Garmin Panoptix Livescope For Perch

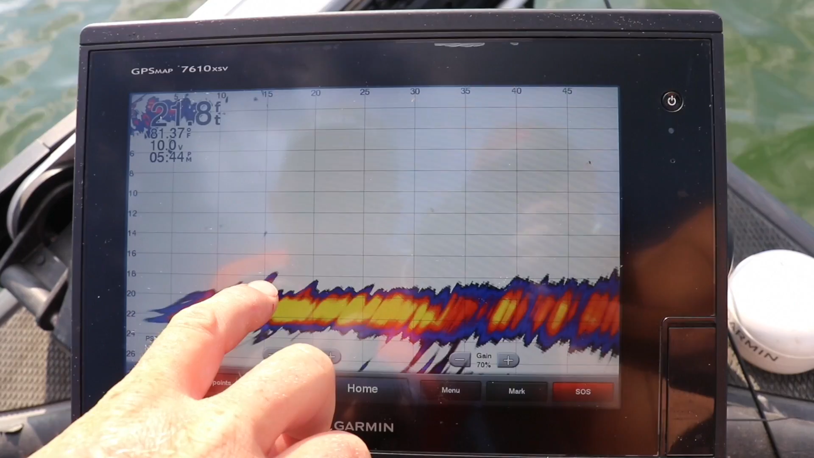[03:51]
Okay, there's some fish scattered on the bottom. I'm kind of moving towards them. They were about 30 foot away to start.
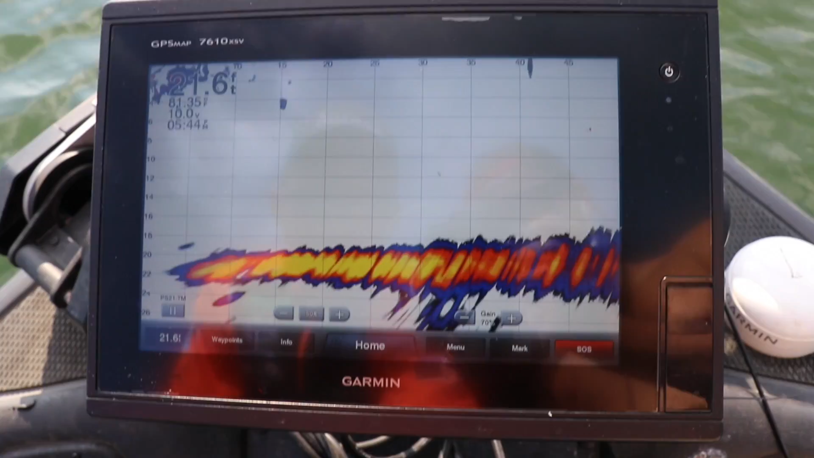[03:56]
There they are. Straight under the boat now. So what I'm going to do is drop my bait down to them.
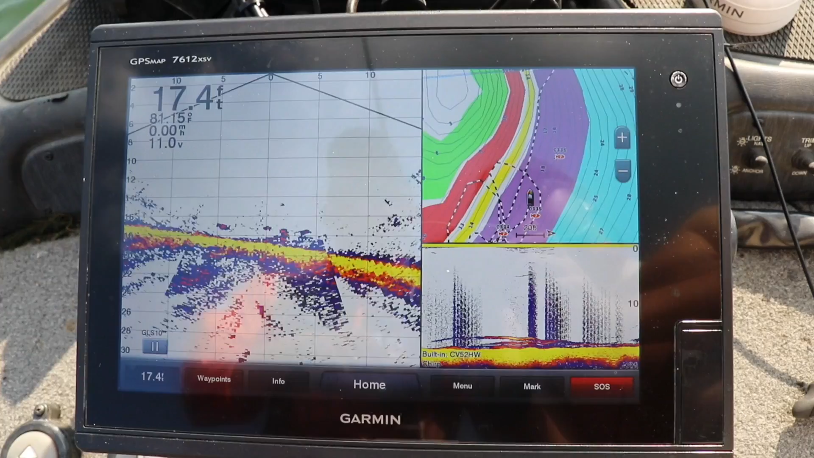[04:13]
On screen: depth 17.4 ft
And then there's my bait. There's my drop shot weight, which they're hitting the drop shot weight right now.
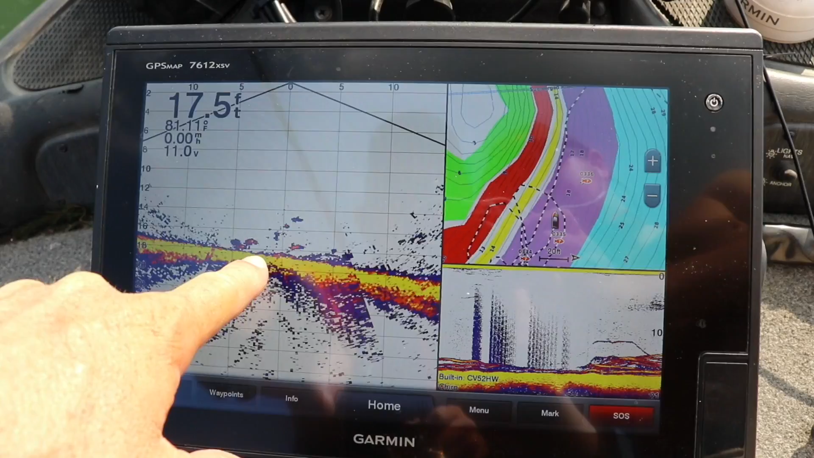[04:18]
On screen: depth 17.5 ft
I'm going to put my bait down there so they can see the bait, and you can see all those fish that are down there.
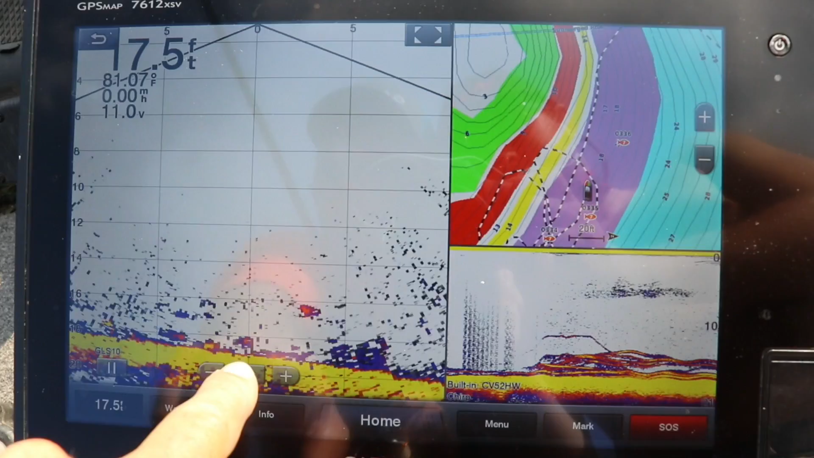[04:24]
On screen: depth 17.5 ft, water 81.07°F
And they're very picky. So you'll see there's some that are outside the cone. There he is.
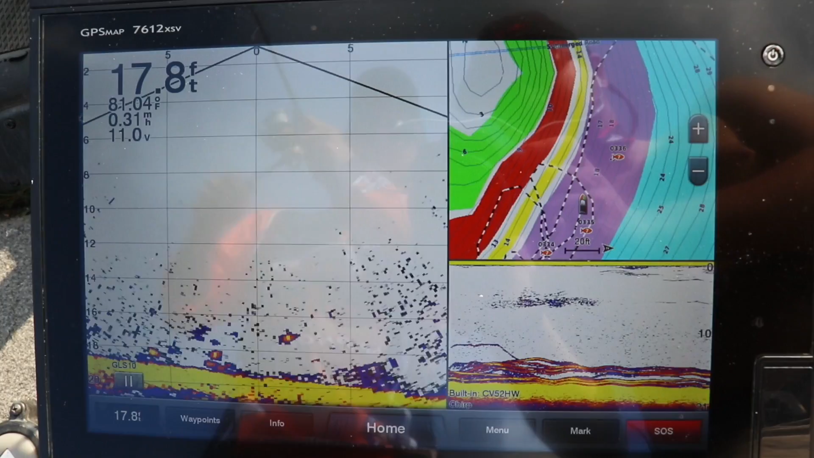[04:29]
On screen: depth 17.8 ft
And that's a fat one right there.
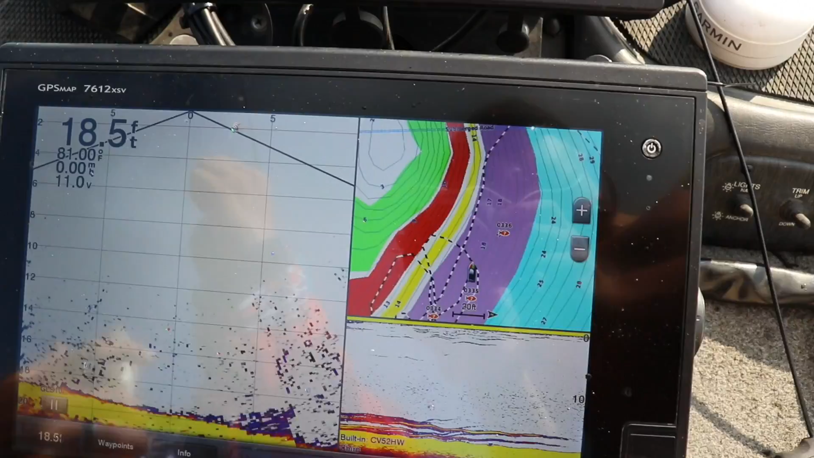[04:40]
On screen: depth 18.5 ft
And there's a whole bunch of them down there, and it's amazing that you can see them 60 foot away,
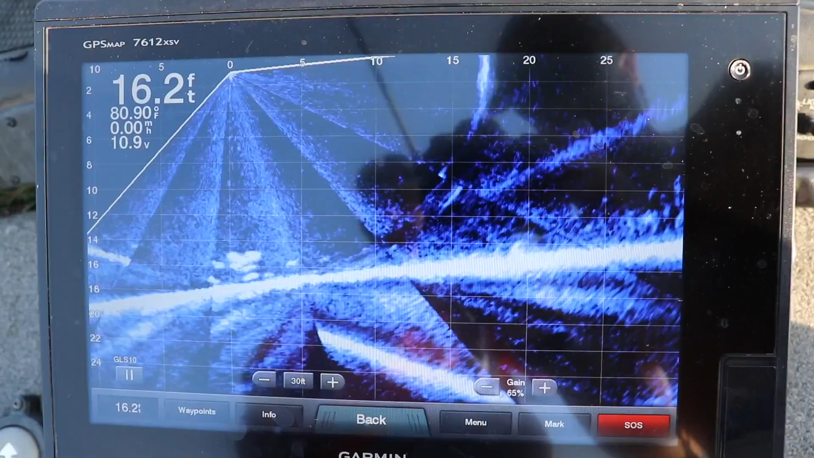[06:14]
On screen: depth 16.2 ft, water 80.90°F
Pile of them. That's a good one too. So when I'm closer to the weeds, I'm going to use that midnight blue setting,
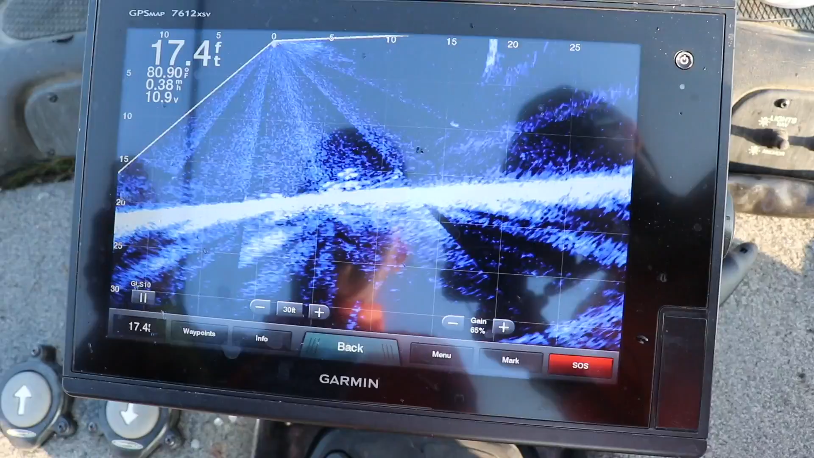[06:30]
On screen: depth 17.4 ft, water 80.90°F
because if those fish right there, those are fish, and there's some bluegill there,
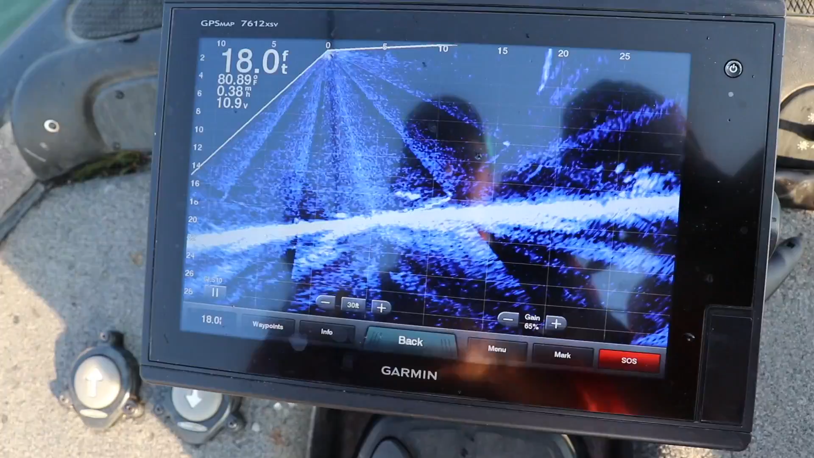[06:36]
On screen: depth 18.0 ft, speed 0.38 mph
if they get closer to the weeds, on the old school panoptics,
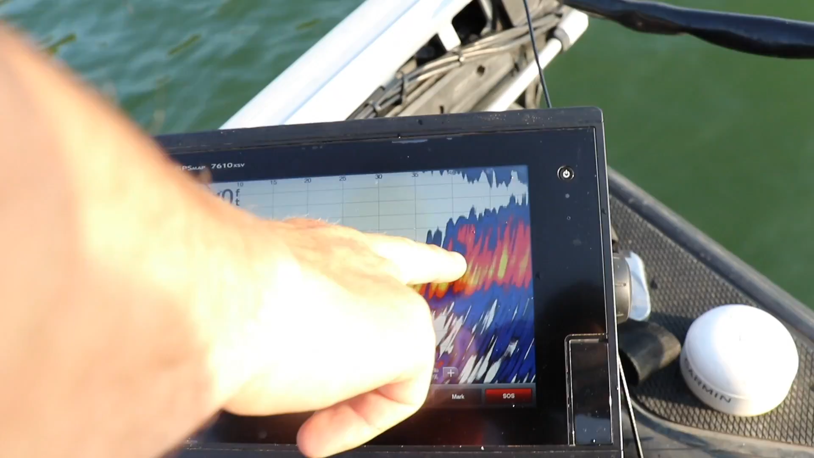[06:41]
it would kind of blend in where it was hard to see.
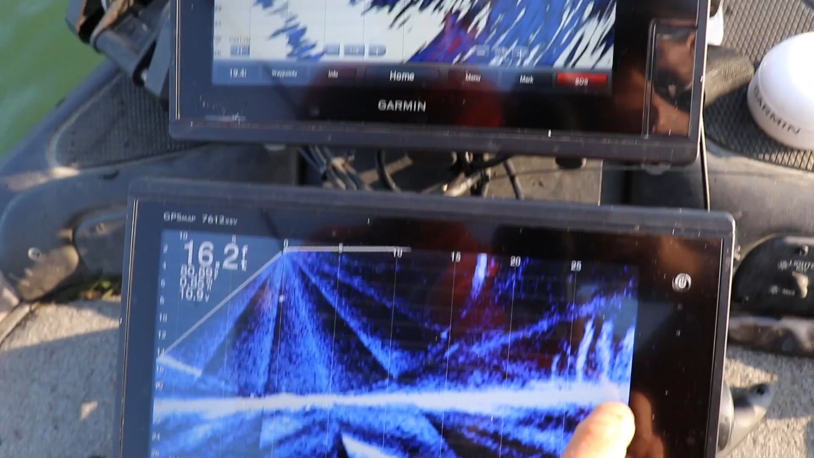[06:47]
On this one, the clarity is so good. There's a fish, if they're outside those weeds, you're going to see them.
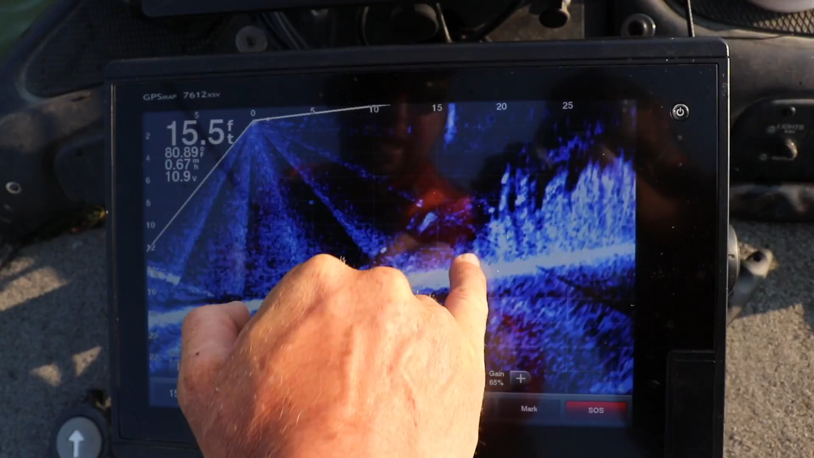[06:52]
On screen: depth 15.5 ft
You're going to see them in the weeds. Right now, they're actually behind.
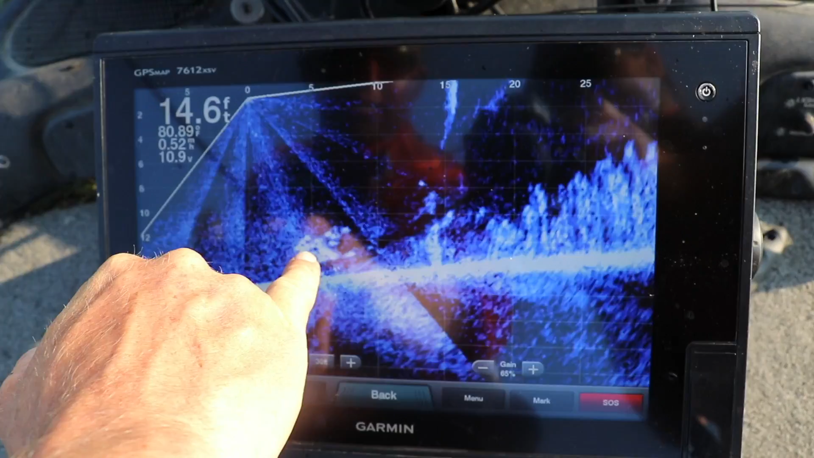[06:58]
On screen: depth 14.6 ft
There's a school of bluegill right there. Those are all bluegill. You can see how tight they're schooled up.
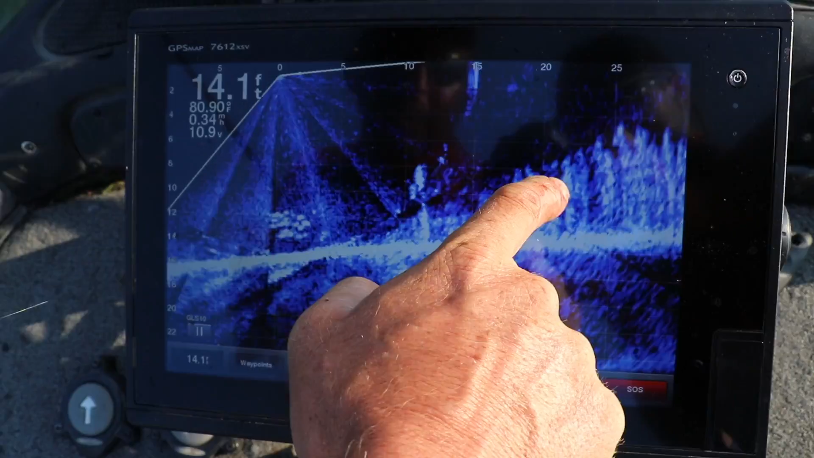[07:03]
On screen: depth 14.1 ft
If those bluegill get in the weeds, I can still see it. With that, I can't.
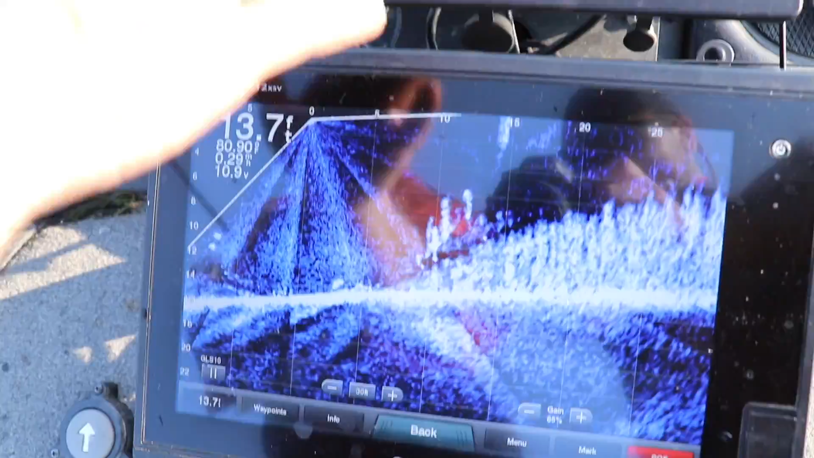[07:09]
On screen: depth 13.7 ft
So that's the improvement from the live scope to the older PS-21 transducer.
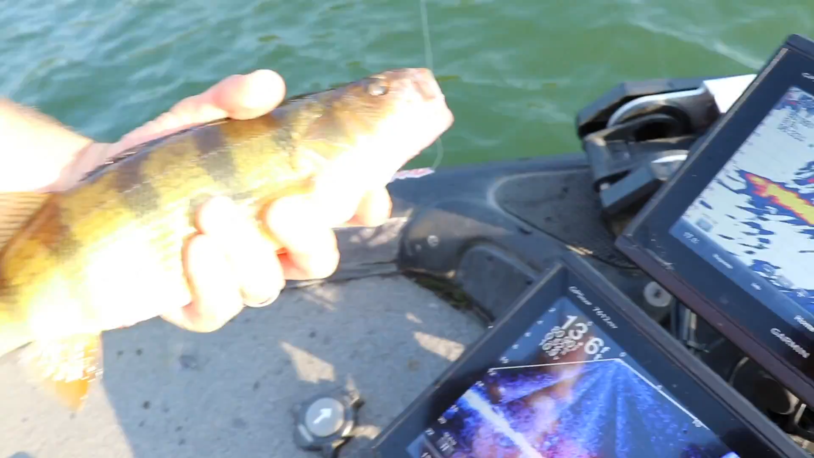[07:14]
And if you're in the weeds, you're going to produce some big fish like this.